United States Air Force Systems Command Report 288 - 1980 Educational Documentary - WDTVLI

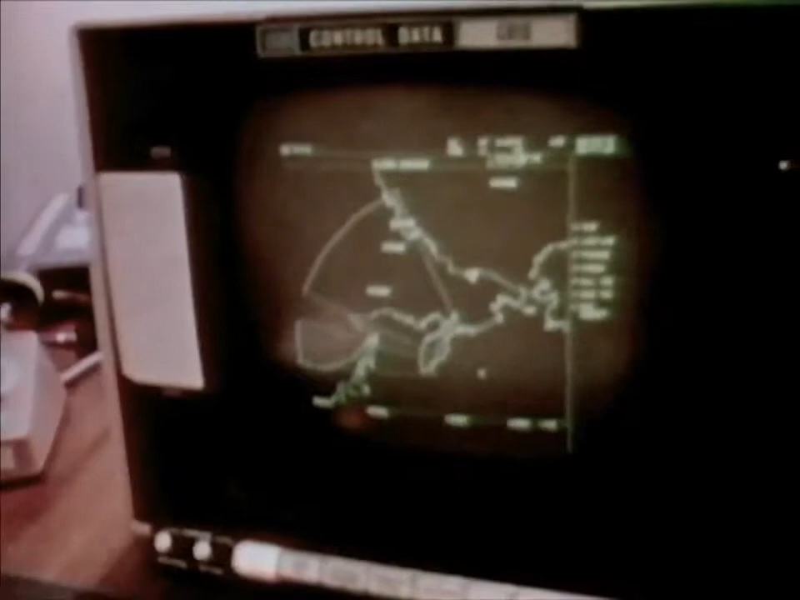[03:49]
In addition, it provides object warning and tracking in the event of a general missile attack.
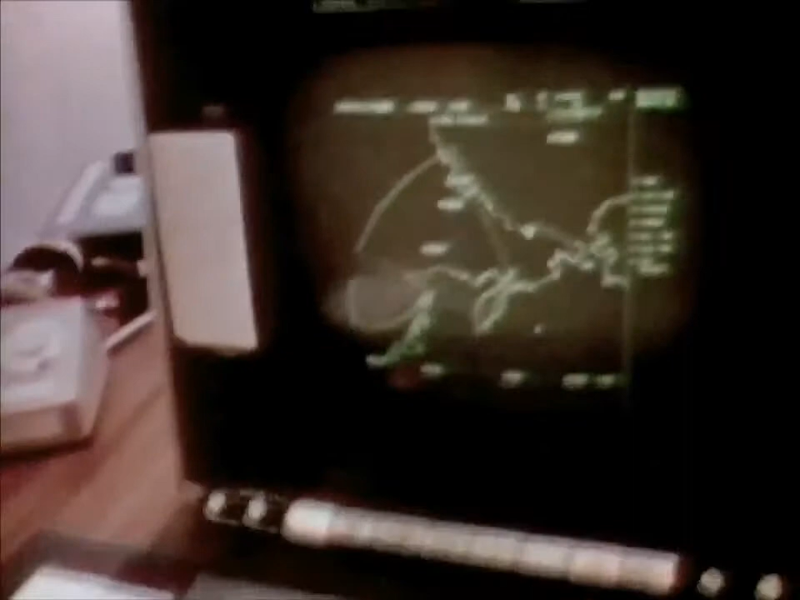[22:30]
In addition, it provides object warning and tracking in the event of a general missile attack. The Cobra Dane system is operated by the Aerospace Defense Command.